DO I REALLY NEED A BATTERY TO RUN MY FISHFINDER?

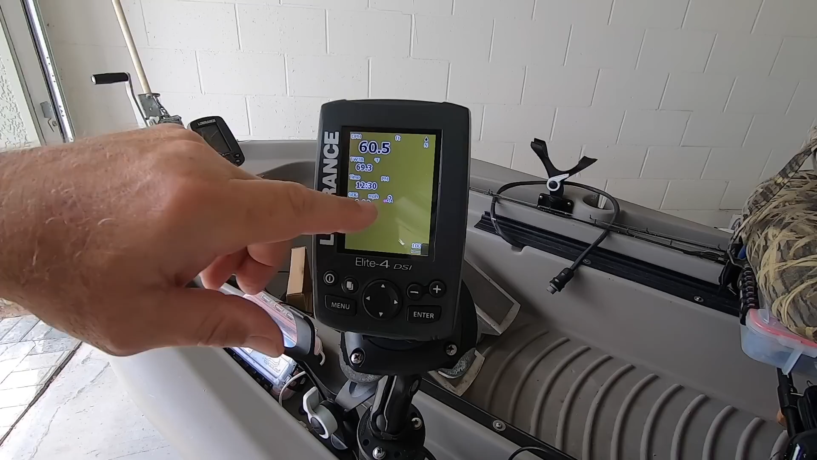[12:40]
and in the garage a little bit here, so you may not see this at all. But it operates, and it's operating well,
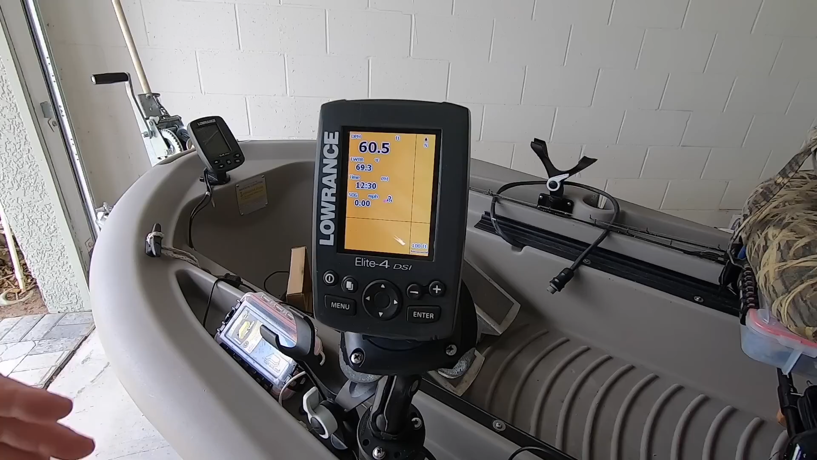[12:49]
and that will last for days. So when I'm fishing,
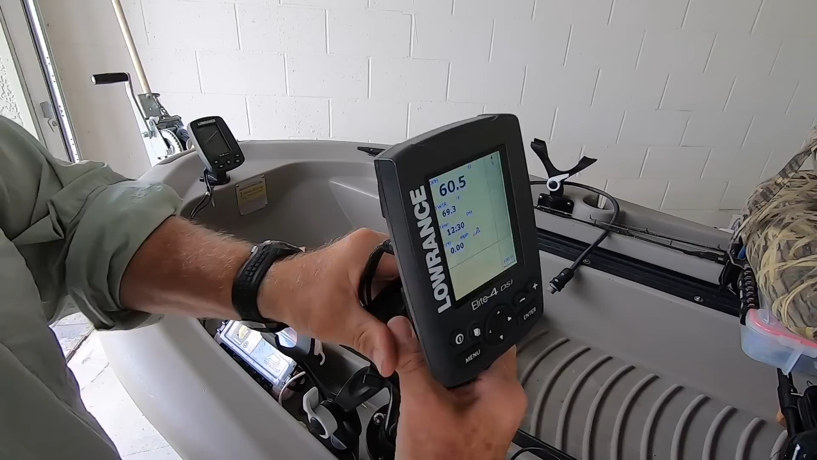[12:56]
loosen this up, turn it around, put it wherever I want it, in or out,